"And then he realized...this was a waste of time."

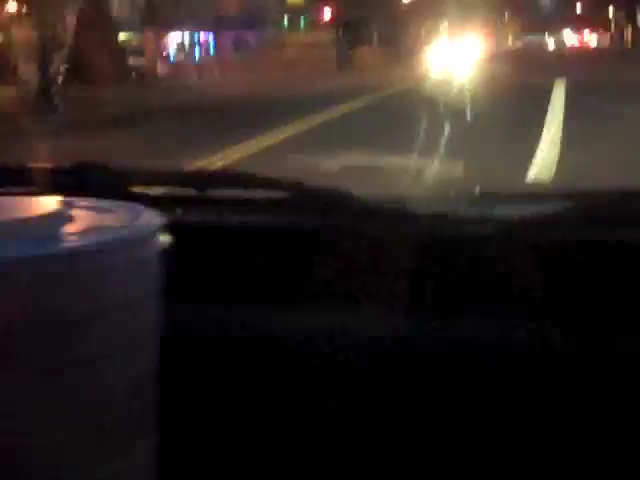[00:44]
This is us driving around Coeur d'Alene trying to find something to watch. There's stuff everywhere.